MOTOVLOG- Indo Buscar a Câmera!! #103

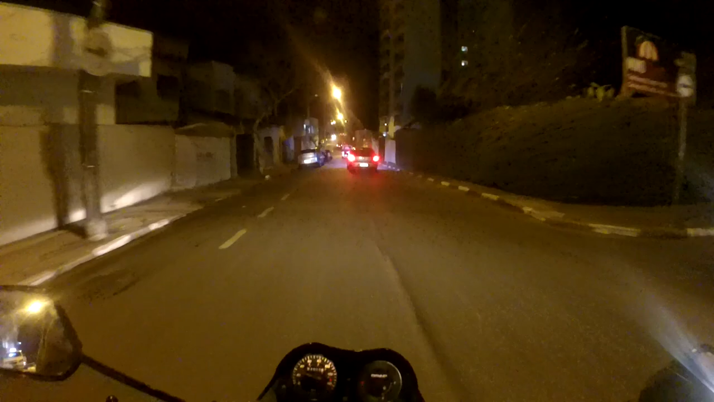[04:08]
Quando você passa numa cidade, quando você passa por ela na rodovia, passa e não entra,
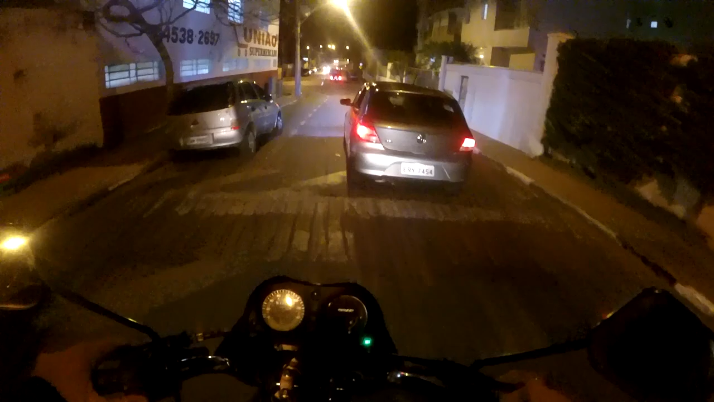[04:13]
você acha que você conhece a cidade, né? Mas, não conhecia Itatiba não, já tinha passado, mas não conhecia não. Bonita a cidade, mano. Tamo quase chegando lá no endereço da moça lá. Frio, hein?
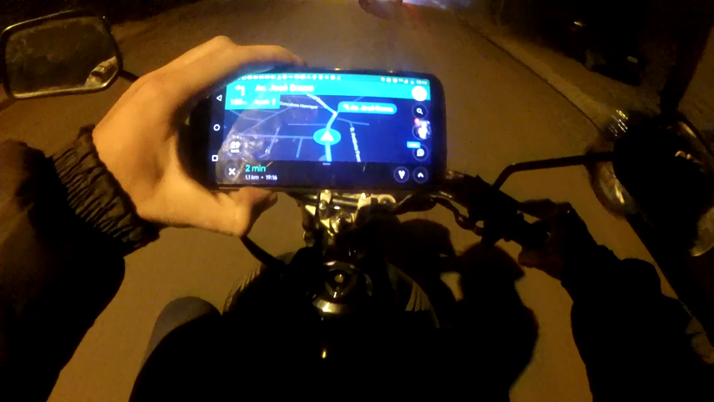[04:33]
É, quando você tá andando onde você não sabe, você tem que andar assim, ó.
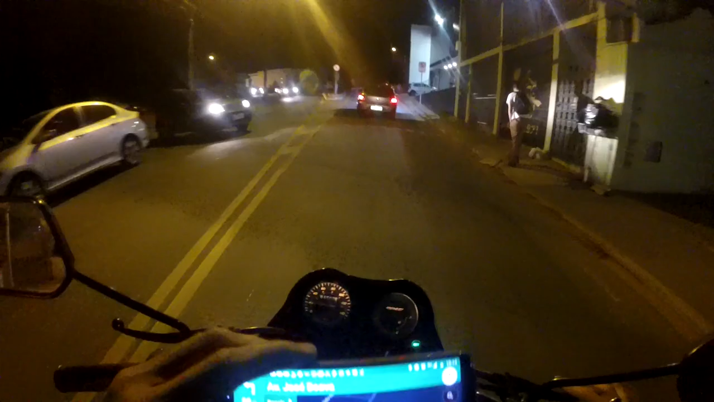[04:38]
Só no GPS.
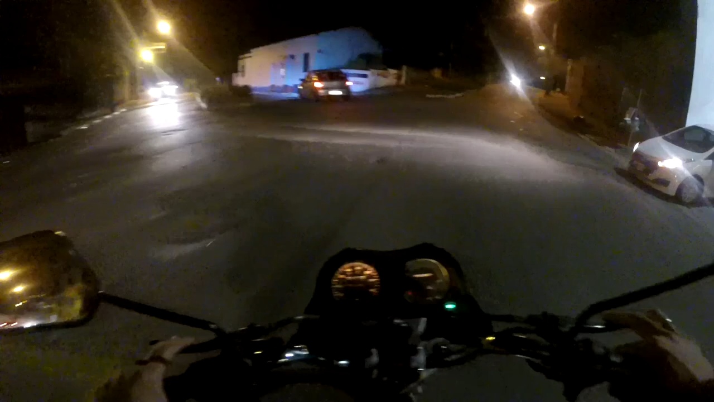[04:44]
É meio longe, hein? Meio? É longe de São Roque. Peraí, peraí. Próxima, próxima esquerda.
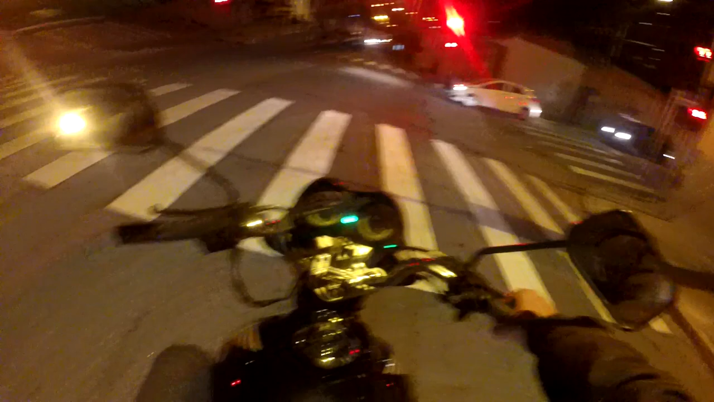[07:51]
A bateria já tá no osso, já, mano. Tá piscando, já, ó. Quando ela pisca devagar assim, é porque ela tá pra acabar. É isso aí, galera. Vou embora antes que a bateria acabe, aí, ó. Falando com vocês aqui do centro de Itatiba. Agora vamos pegar o estradão pra ir embora. Mais uns 120km aí pra ir embora. Espero que vocês tenham gostado. Deixa aquele like, se inscreve no canal.